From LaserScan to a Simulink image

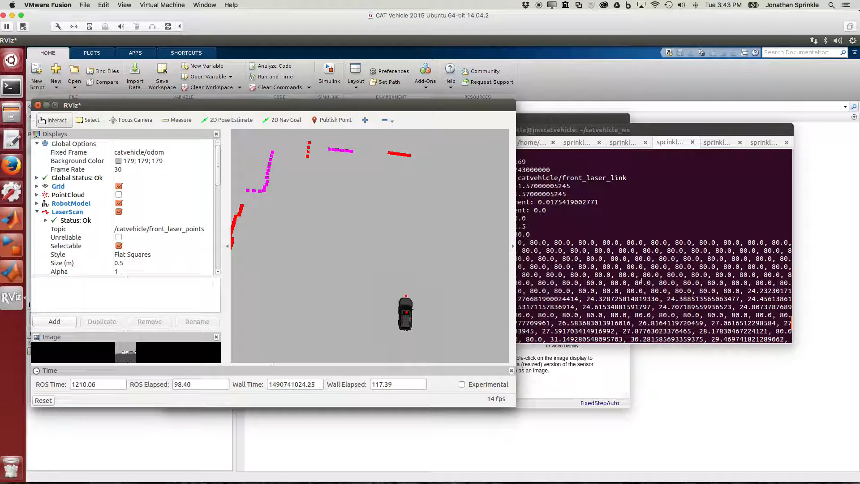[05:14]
negative value and they progress to the most positive value. How would I know that? Well I can click click on the laser scan definition here.